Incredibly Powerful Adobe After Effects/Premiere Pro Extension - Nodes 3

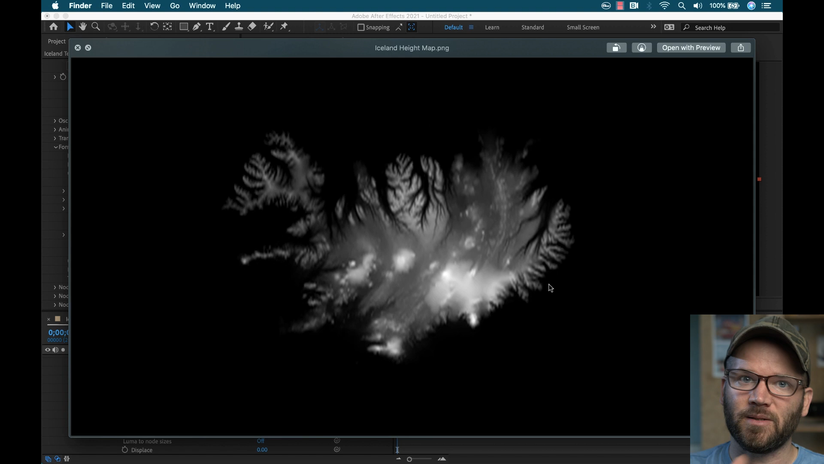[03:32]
So this is a grayscale image. All the white data in here is gonna translate to higher elevations, whereas the darker black elements are gonna translate to lower elevations. And all the gradations in between are gonna make it this cool terrain map.
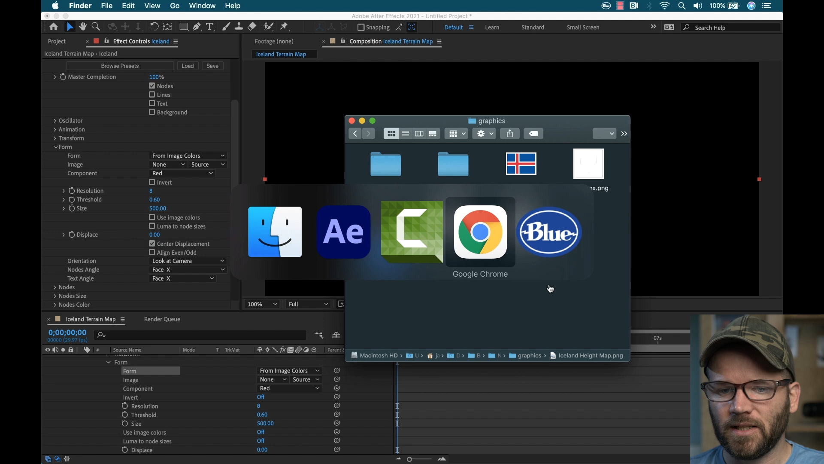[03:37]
So I actually got this from a website called Tangram Height Mapper. I think that's how you pronounce it.
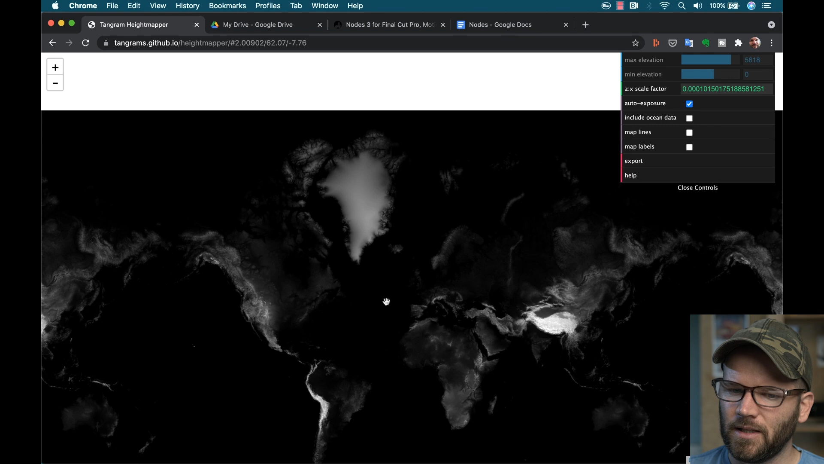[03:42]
You can see here, it's just this world map of, it's a height map. And you can zoom in and select specific locations and then export that right over here.
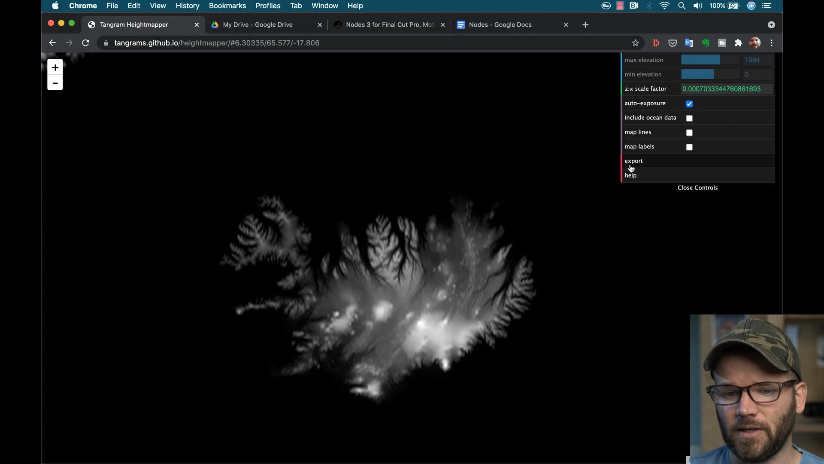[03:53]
So that's what I did. I'll link to that down in the video description if you're interested in playing around with that.